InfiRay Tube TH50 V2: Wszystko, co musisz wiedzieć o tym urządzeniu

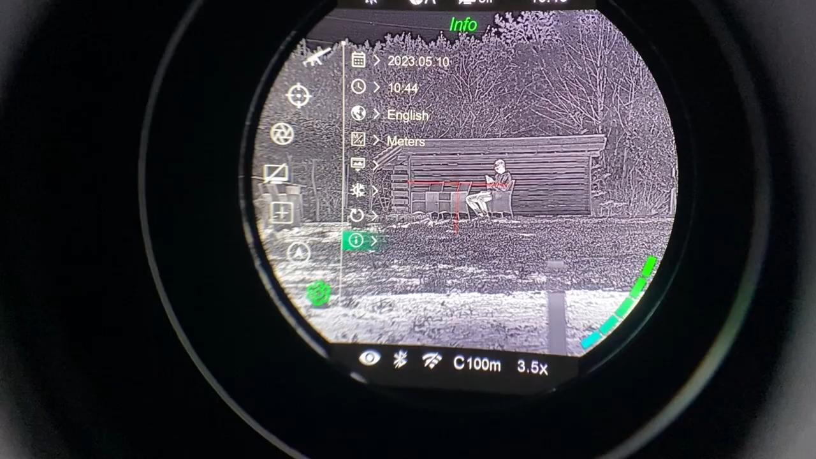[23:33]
Przetrzymując długo z tego wychodzimy i to jest wszystko, czyli w tej chwili widzimy na dole, mamy opisane, co mamy włączone, co nie, natomiast po prawej stronie, jak widzicie tą skalę, to jest skala naładowania baterii, akumulatora, w tej chwili akumulator wbudowany, mamy naładowany, jeżeli byśmy włożyli dodatkowy, to po lewej stronie, by się wyświetliła jego skala,
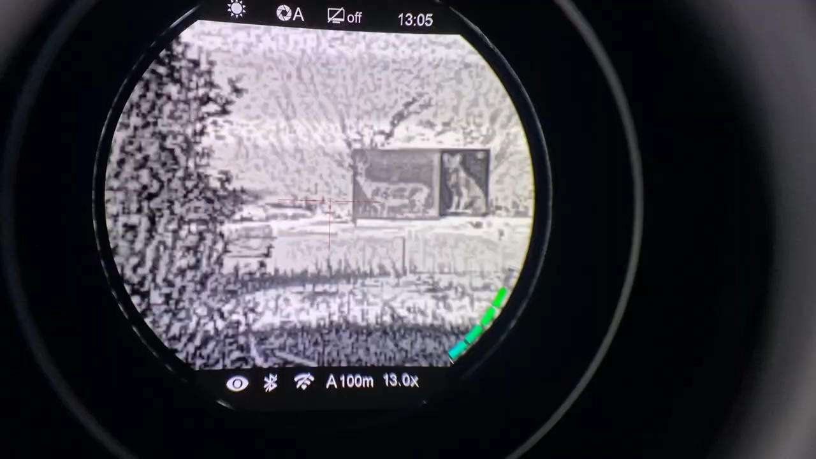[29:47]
Ogrzewacz też jest gorący, ale na komorze widzimy, na komorze widzimy świecący punkcik, na komorze rogacza.
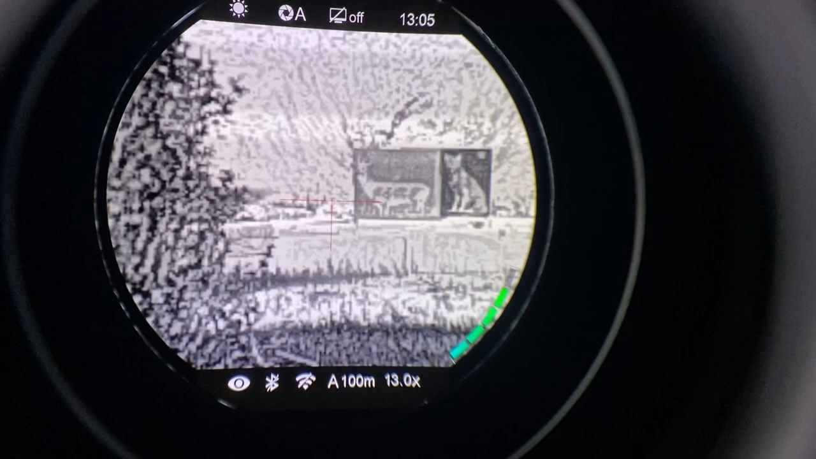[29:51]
Wchodzimy teraz, długo przytrzymując pokrętło górne, wchodzimy w nasze menu.
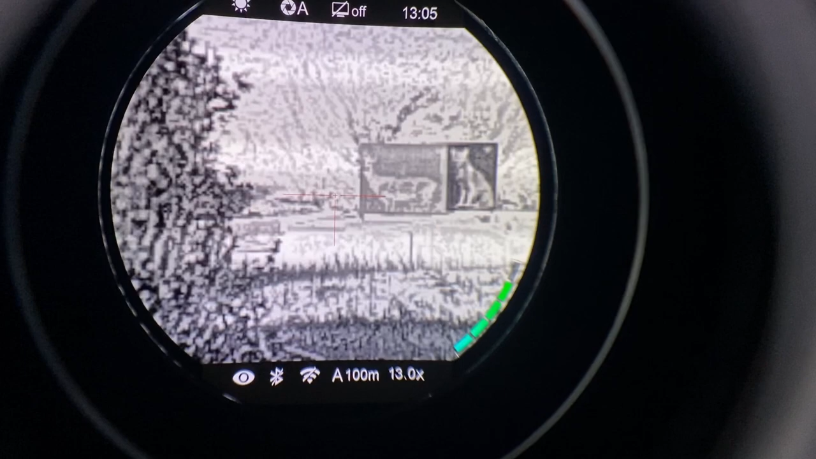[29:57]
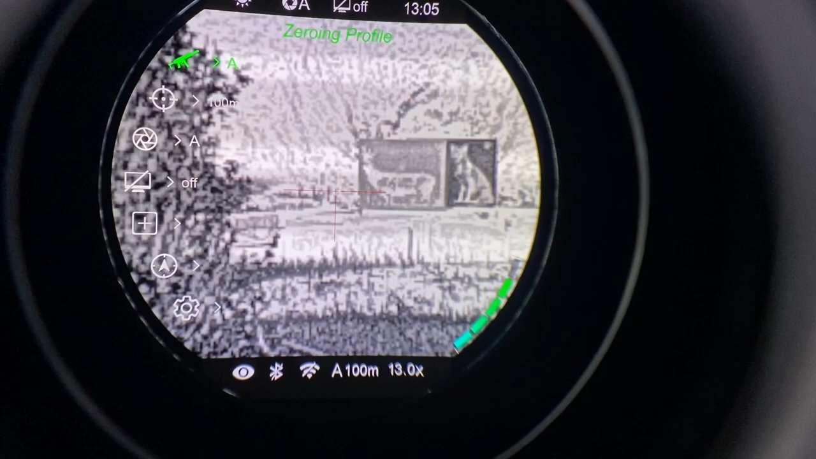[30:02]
Mamy wybrany karabin A, wybieramy 100 metrów, 100 metrów i w tym momencie jesteśmy w trybie przestrzejwania i lecimy sobie z przesunięciem
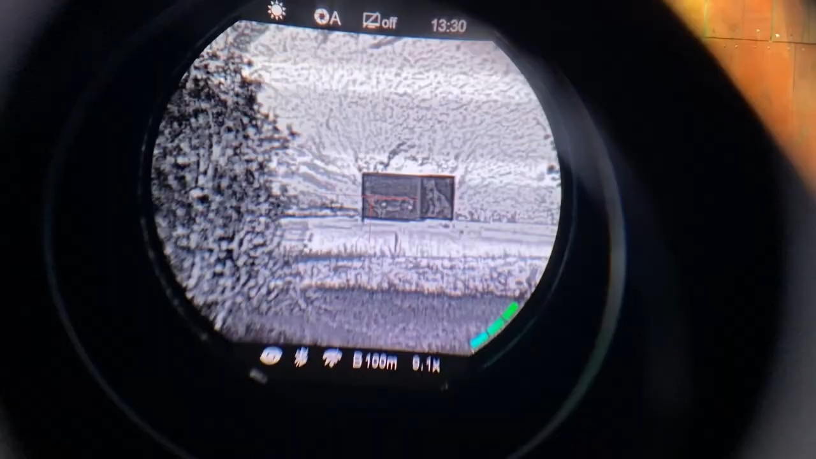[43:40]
Wszystko to jest ok, tłumik nie jest mocno nagrzany, praktycznie w ogóle, także możemy, zaraz tarcza dojedzie.
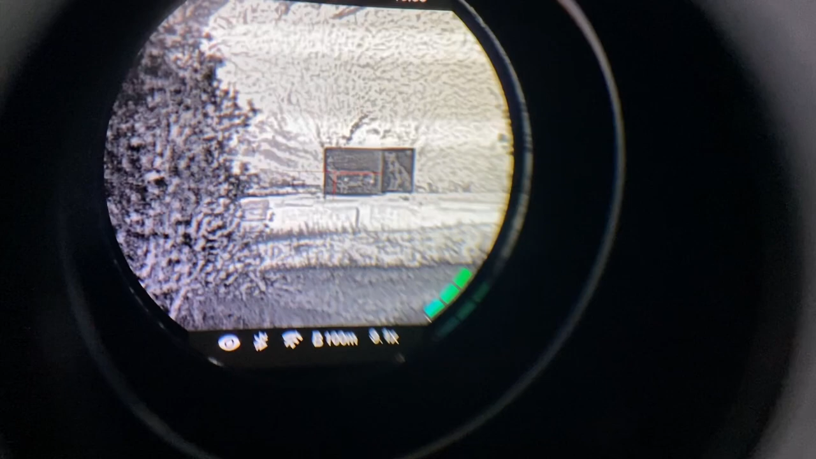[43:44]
Ja się przenoszę na jakby swój tryb telefoniczny, mam nadzieję, że teraz nagram to, co chcę Wam pokazać.
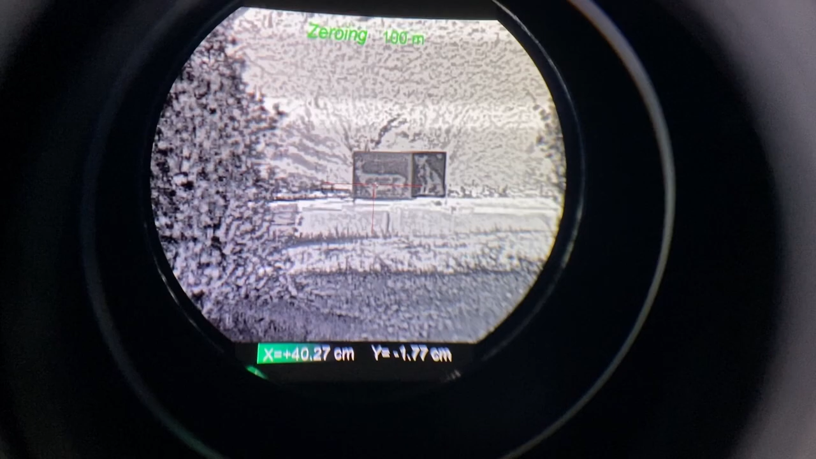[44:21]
Ciężko się to robi jedną ręką, ale damy radę. Dobra. Wchodzimy znowu długim przyciśnięciem w funkcję przestrzyjowania.
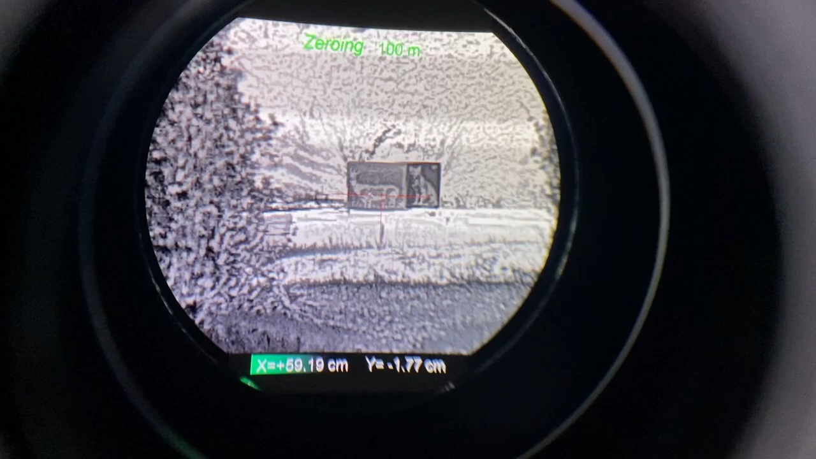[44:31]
Mamy profil B u góry, a jesteśmy na 100 metrach. 100 metrów potwierdzamy. Jest krzyżyk, czyli przestrzyjowanie. I teraz jedziemy sobie, jedziemy sobie dalej, czyli lecimy sobie, krzyż przesuwamy w tą stronę.
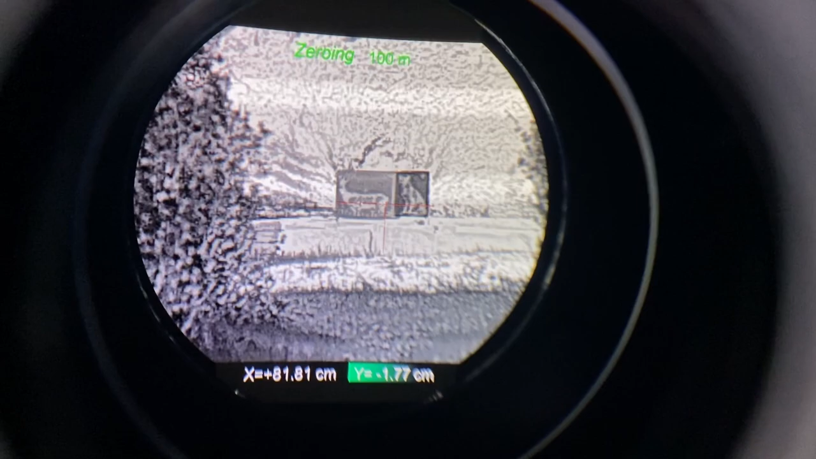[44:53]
Przysunięć w prawo. Widzicie, cały czas tam się przemieszcza. Przemieszczamy go aż do przestrzeliny.